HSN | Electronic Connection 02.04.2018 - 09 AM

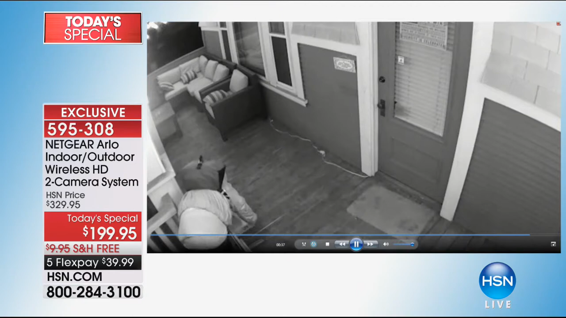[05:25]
But if it happens, you're going to be able to have that documentation right there. And let me tell you the clarity.
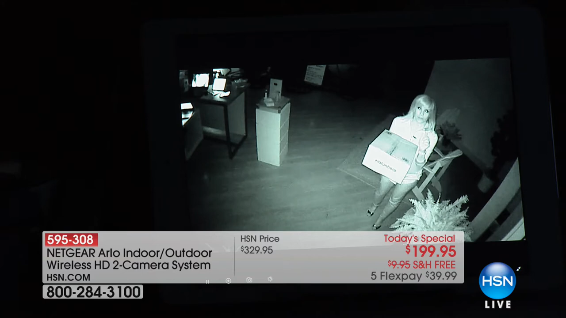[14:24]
When they designed this for the United States military, it had to be so crystal clear that it would be able to see inside a pitch dark cave. So it's dark in here in our studios and there's, I have a box here. So I want you to see that even when it's pure black, pitch black, you can still see, you can still read.
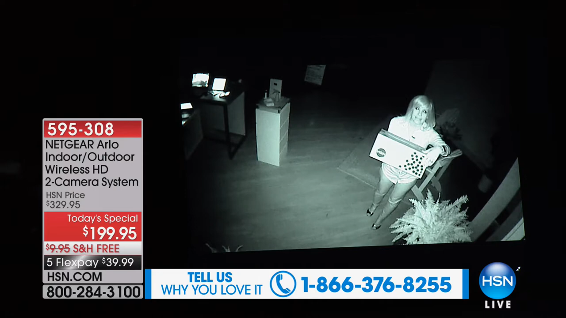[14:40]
And not only that, it records. So you might miss an event. You know, you may not know if somebody's around your property or looking in your car at night, but the camera gets triggered. It starts recording. So you've got that clip and that's the clip that you can give to the police, even in the night vision. So when you see our little videos when they're black and white, that's the infrared night vision and you don't have to do anything.
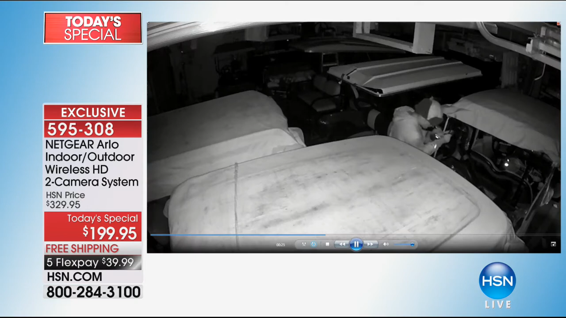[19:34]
This guy right here is at a, where they sell golf carts and he's stealing, stealing tools out of the back, out of the back of the golf cart right there. And again, every guy was caught right here.
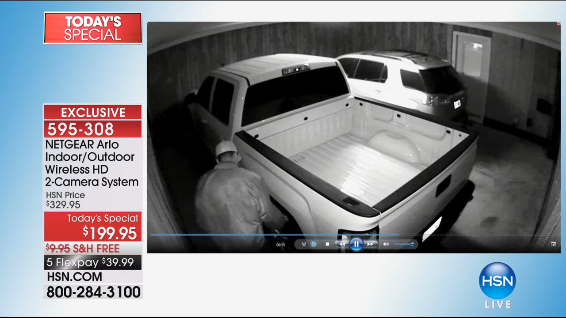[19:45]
This guy's trying to slash a tire. He's inside a garage, outside a garage,
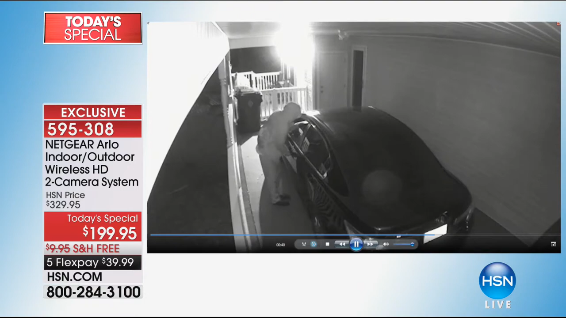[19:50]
trying to get into cars, packages, garages, cars. People have called in and said, oh, this was a hit and run by the way. And they got the license tag number.
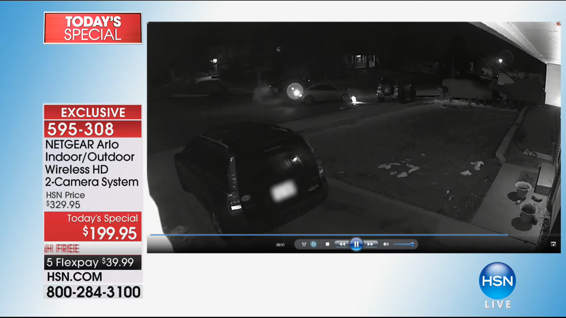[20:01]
The black and white is infrared vision. So it records at night.
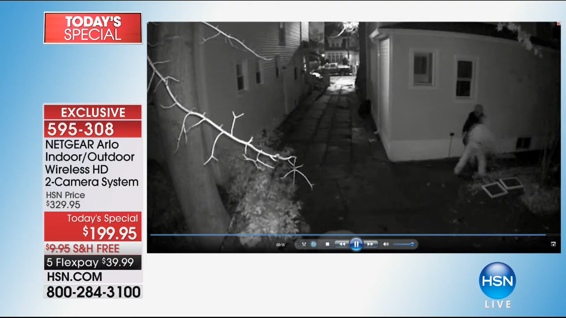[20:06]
I know we had a caller the other day mentioned that if it records at night, yes, it does.
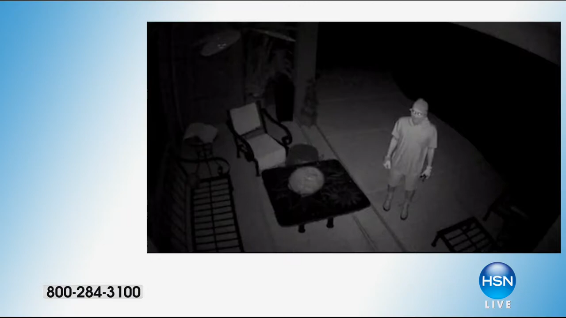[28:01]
But I love, and Julie, Julie, you can speak to this if you would for, for Caroline. Sure. That, um, the, the scope, uh, the wide angle of what you can capture is really incredible, right?
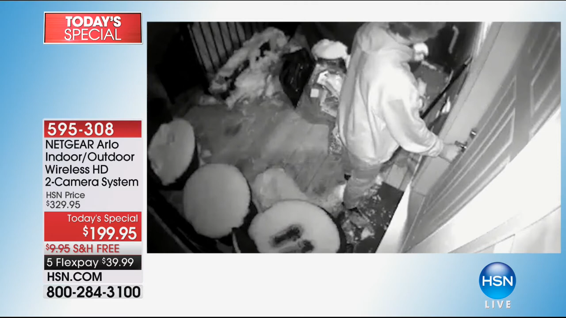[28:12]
It is. It's 110 degrees. So you should be able to get your driveway. Then, like you said, maybe out into the street, maybe over onto her property also.
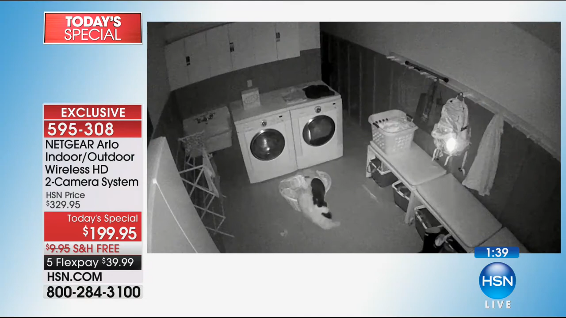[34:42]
And you're seeing just some incredible video from the evening. This is in the dark of night. Okay. Yeah. These are what you're seeing right now are the real videos.
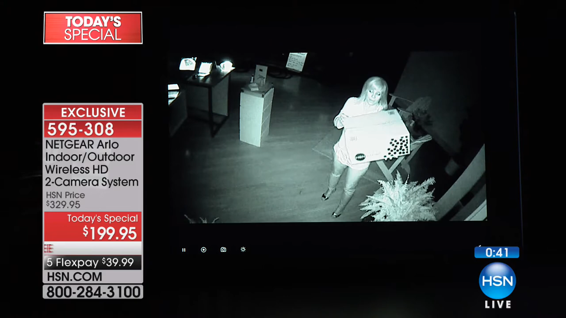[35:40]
I can't see in here because it's so dark. Let's see. There we go. I can't see anything. On the box, if someone has a logo on their hat or their shirt, you can read it. If they're in motion, walking around, if they're peeking in windows, if they're trying to open your car door, you have it on video. And just like Chris, the detective said, video doesn't lie. And video is your best eyewitness. That's what the police want. In fact, they'll ask you, do you have any video of that? We had an officer come to our house and he saw our security cameras. Something happened behind us.